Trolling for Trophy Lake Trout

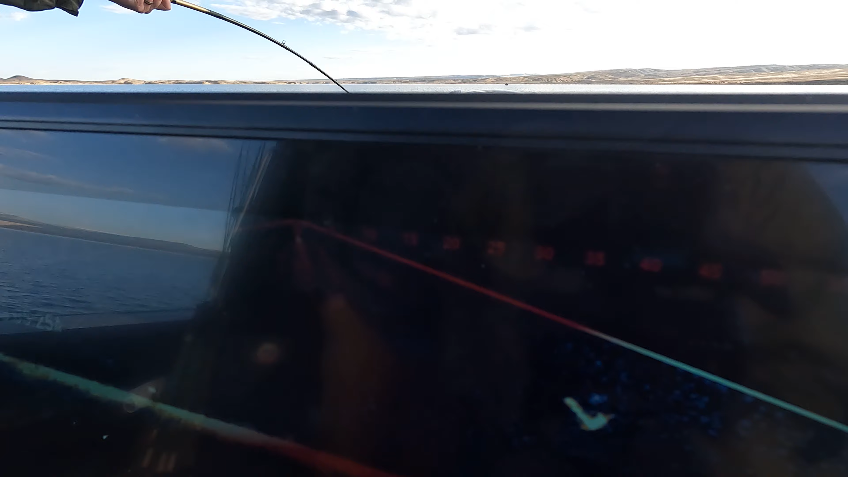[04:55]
You're the same spot where I filmed last time. It's going back down. I know. He got fish down here too.